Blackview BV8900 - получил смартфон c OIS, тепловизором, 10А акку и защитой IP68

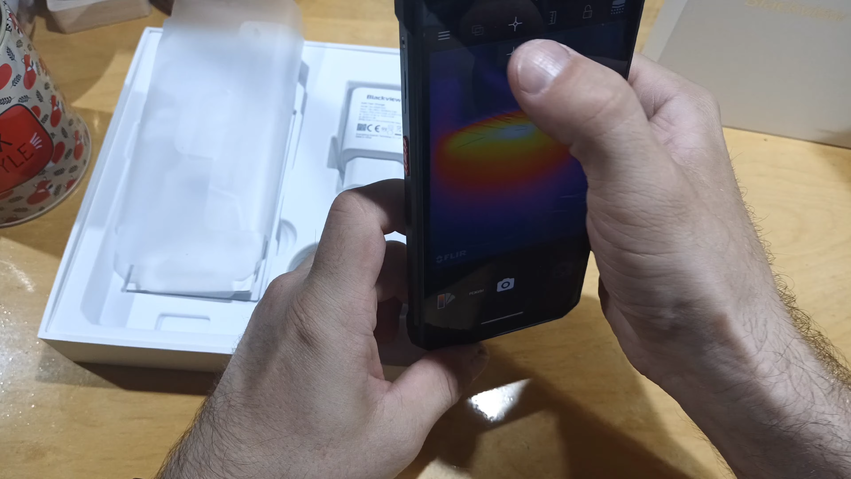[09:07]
Так, хочу крестик. Вот он. Сейчас сделаю, чтобы вам виднее было.
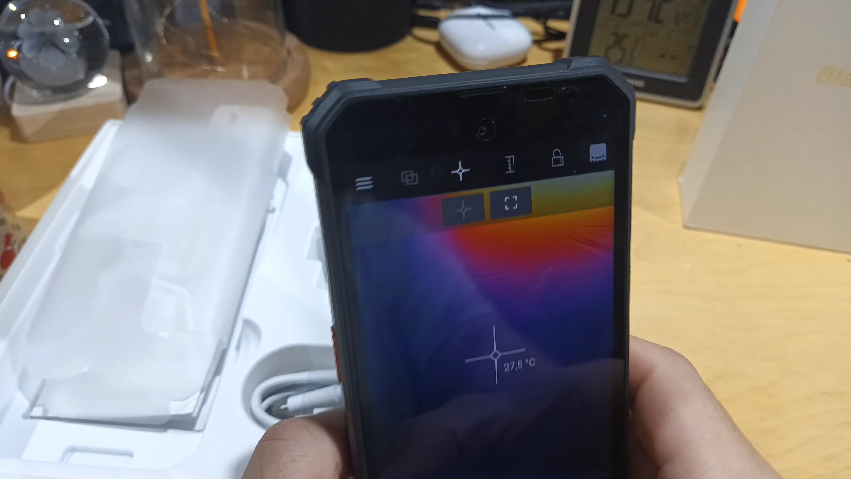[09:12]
On screen: spot 27.5°C
Вот за счет крестика мы видим температуру. И говорят, у нас здесь появился зум.
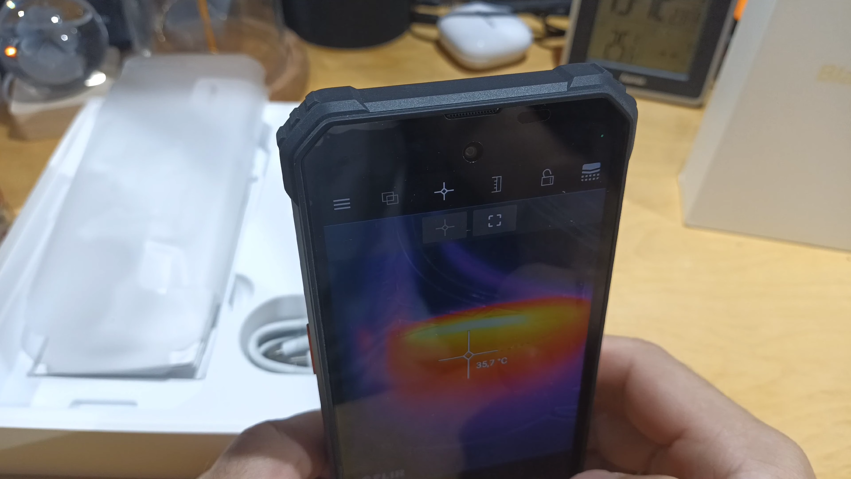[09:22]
Только я не понимаю, как его делать. Нет, это линейка. Значит, с зумом пока непонятки. В рекламных рендерах значилось, что во FLIR типа есть зум.
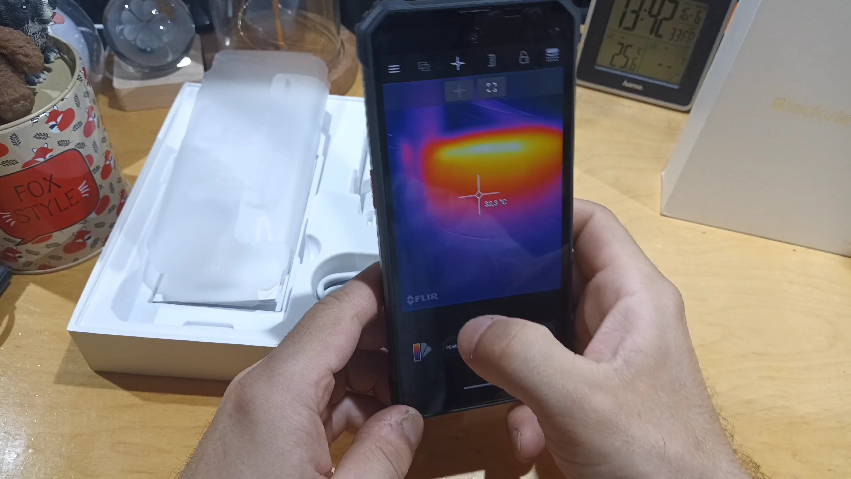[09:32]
Что имелось в виду, или, возможно, это была кривость перевода, я не знаю. Но пока мы зума не наблюдаем. режим. Режим.